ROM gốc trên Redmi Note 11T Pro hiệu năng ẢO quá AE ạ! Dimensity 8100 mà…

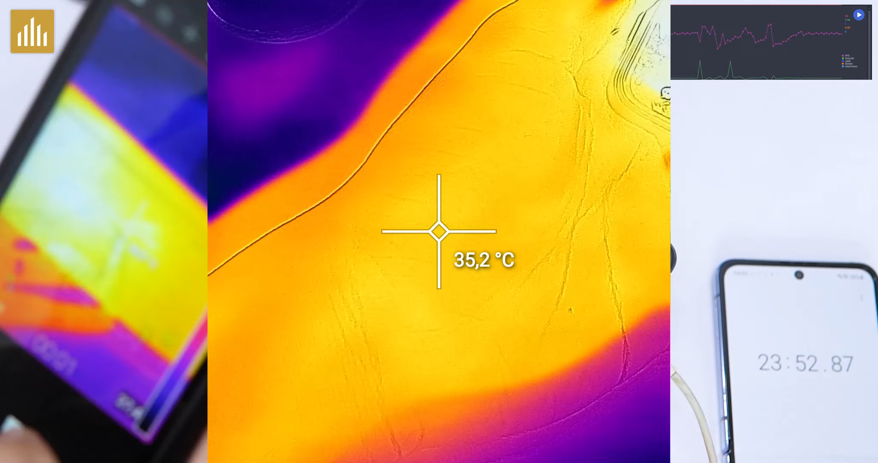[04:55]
On screen: spot 35.2°C
Nhiệt độ của máy này 40 độ Không quá nóng nha Phía mặt sau Lên
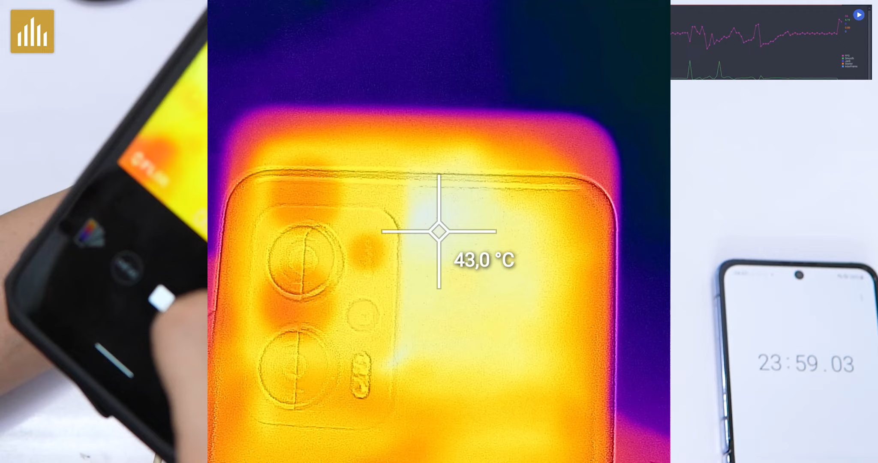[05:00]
On screen: spot 43.0°C
tầm 42 43 Chưa gì gọi là quá ghê gớm nhỉ Đây là khi mình chơi trung